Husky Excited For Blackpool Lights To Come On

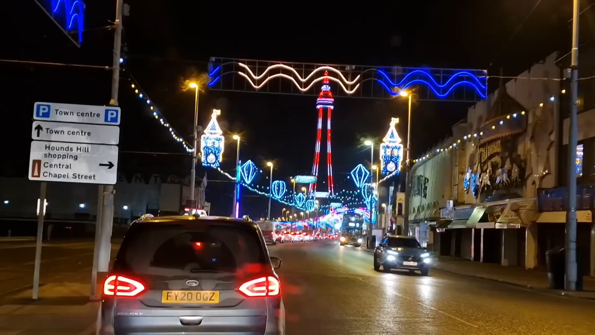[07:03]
It's going to take us a while, but look how beautiful it is.
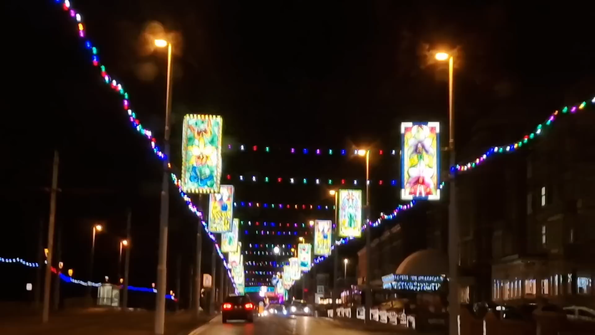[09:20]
See the Disney things, because I saw these really pretty things on the left hand side all the way up here.